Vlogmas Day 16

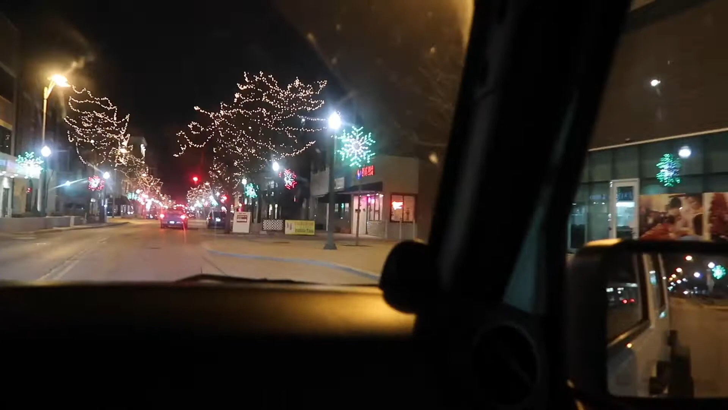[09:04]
Oh, yeah. K-Rim's barbecue. Look at the, they got all the lights.
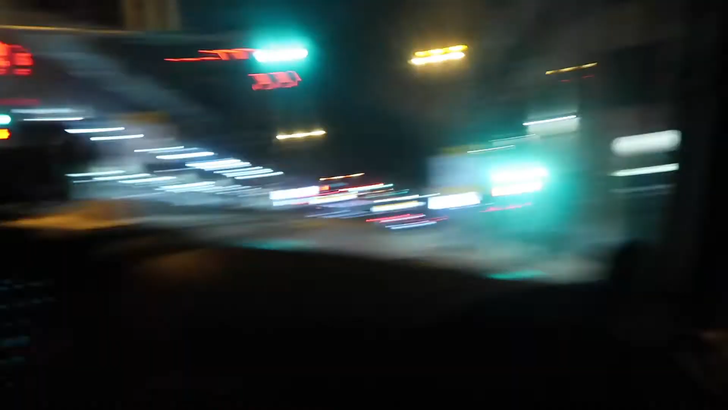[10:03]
We got Harrah's Casino on the left. Farrell's Shrimp and Chicken on the right. Oh, yeah. Bridge.